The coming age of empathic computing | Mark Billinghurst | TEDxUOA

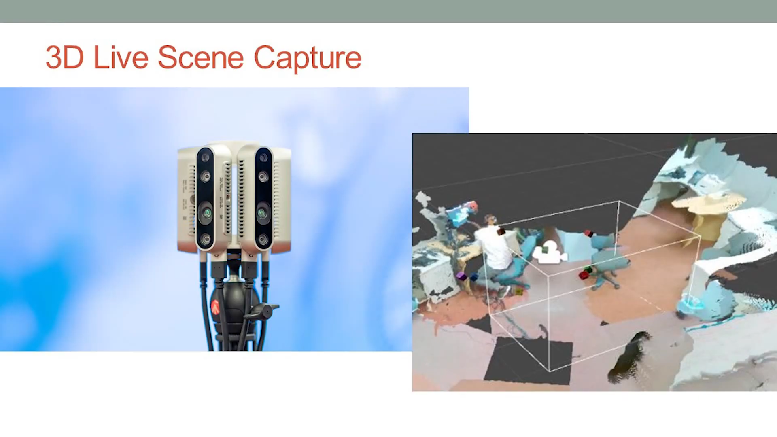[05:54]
So most recently, we've developed this system here, where we can chain together a number of 3D cameras. And each of these cameras create a point cloud of the part of the real world. And we can stitch it all together.
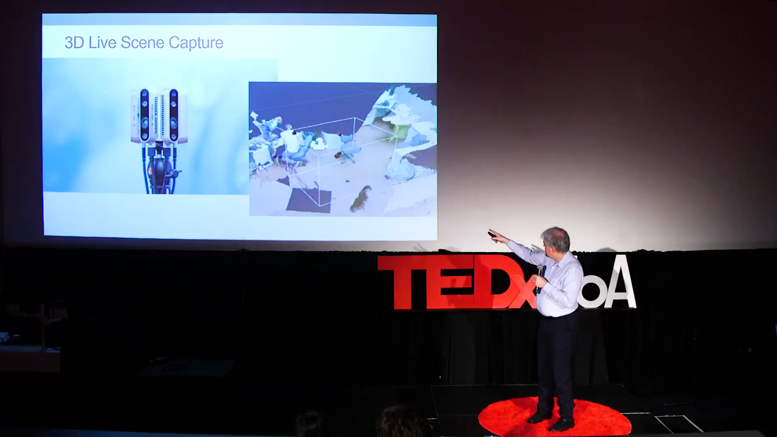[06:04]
And in real time, we can create this view on the right hand side, which is a 3D model of the real world.
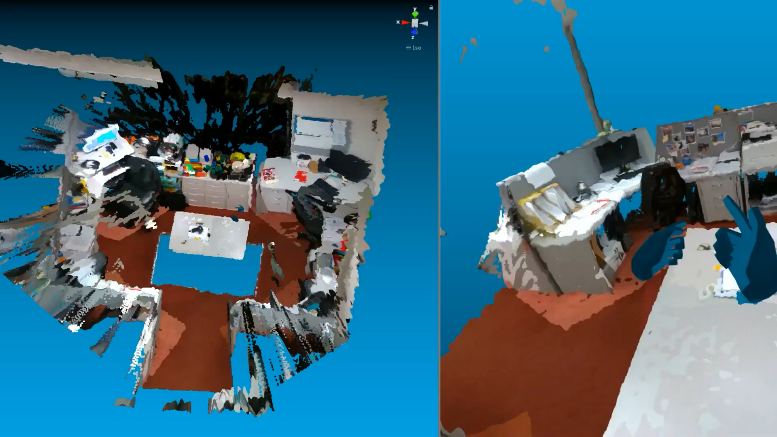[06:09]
So this video here shows that working on the left hand side is the God's eye perspective, the right hand side is the first person perspective.
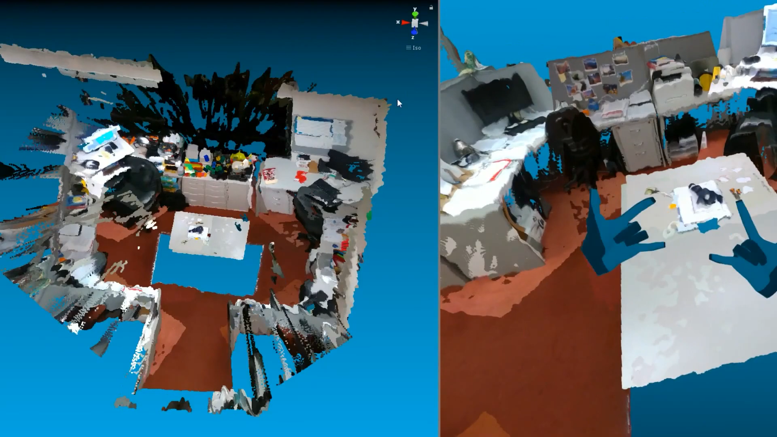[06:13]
And you can see here, a live view of one of our workspaces.
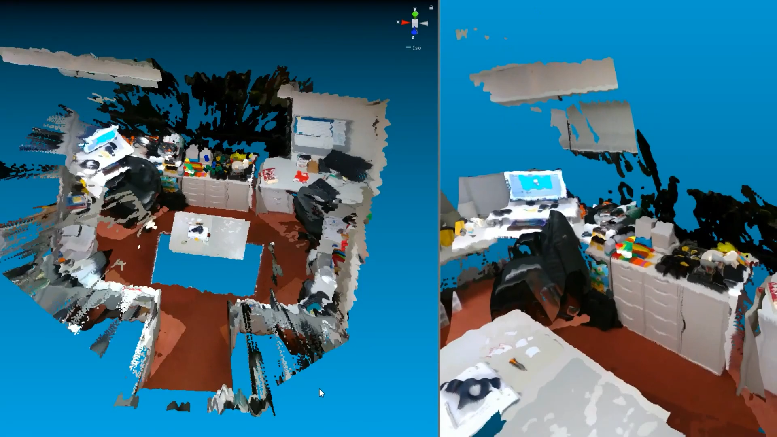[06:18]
And the minute, my students and walk into the space and you see them walking in now is this 3D model.
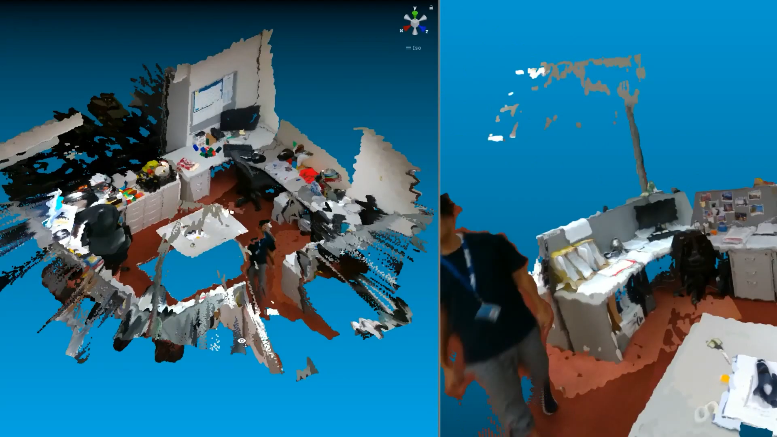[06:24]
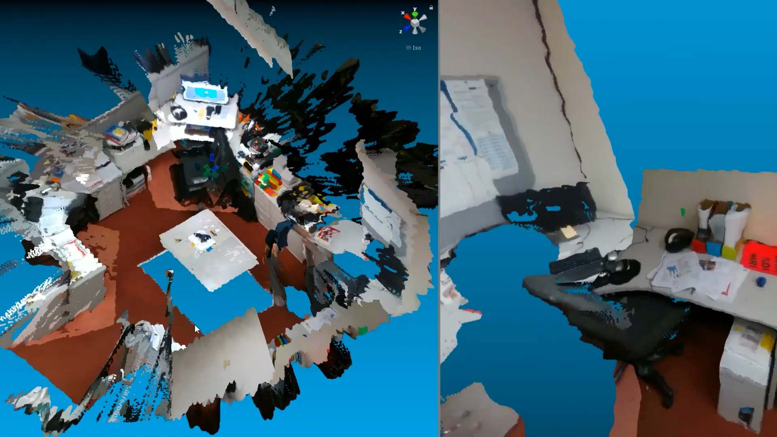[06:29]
Now, of course, there's some limitations where the blue is, that's where cameras can't see. So there's some empty gaps.
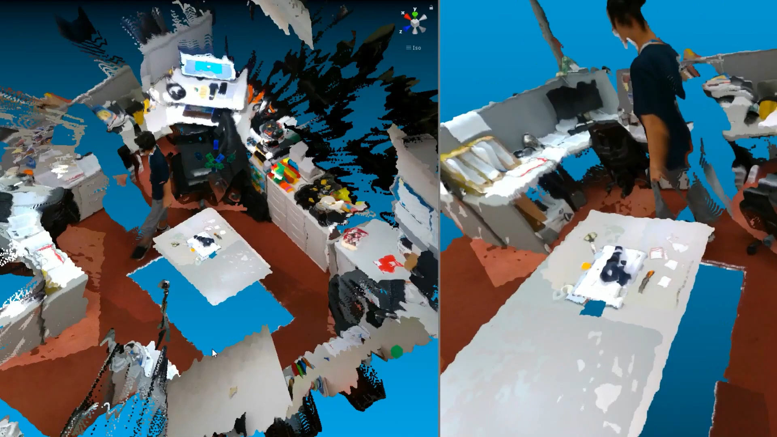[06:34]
But you can see how this is now making steps towards not just sharing a 360 video, but sharing a whole 3D environment.
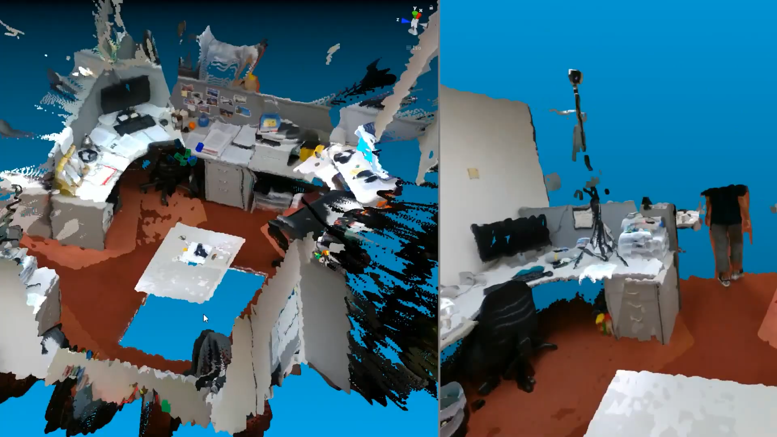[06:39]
So in a few years, we've gone from sharing 2D video to 360 to now 3D.